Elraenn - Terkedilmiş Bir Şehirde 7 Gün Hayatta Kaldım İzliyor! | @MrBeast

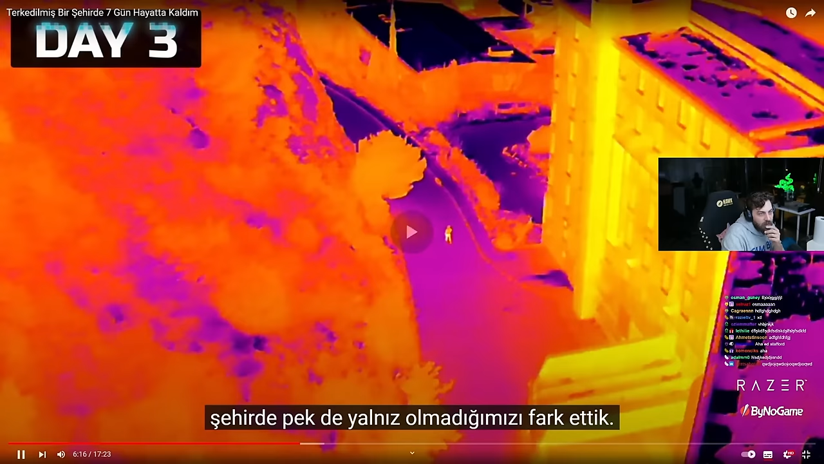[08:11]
Niye acaba terk etmişler orayı? Biri vardı. Kameramanımız drone'umuzdan bu gizemli kişiyi fark ettiğinde gayet makul bir tepki verdi.